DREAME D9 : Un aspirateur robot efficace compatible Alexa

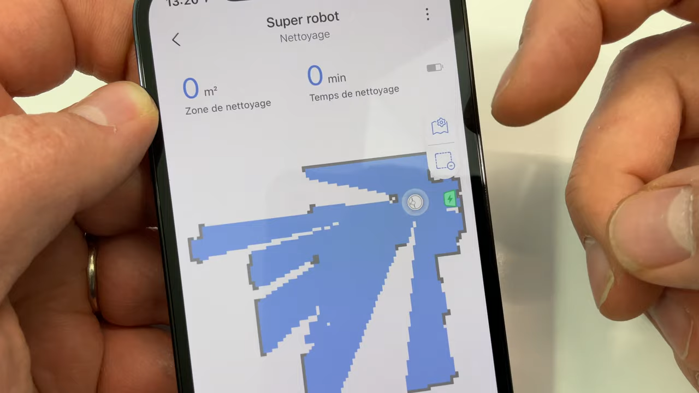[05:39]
Voilà, donc je vais laisser faire sa cartographie, ça a commencé, et progressivement je vais voir mon appartement qui se dessine.
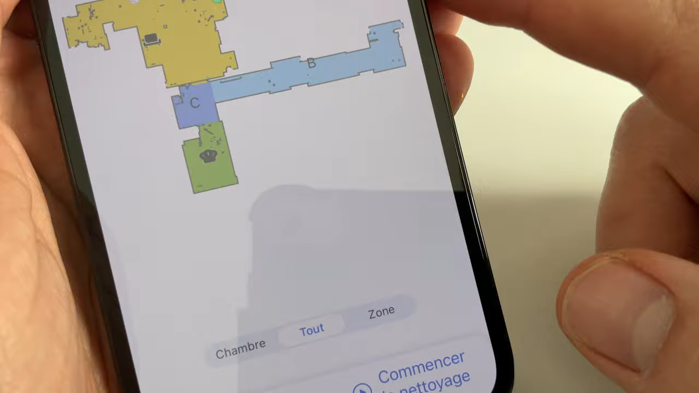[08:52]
le temps que ça a pris à nettoyer, et puis ici, on va définir ce qu'on va nettoyer, ce qu'on va nettoyer toute la maison ou une zone,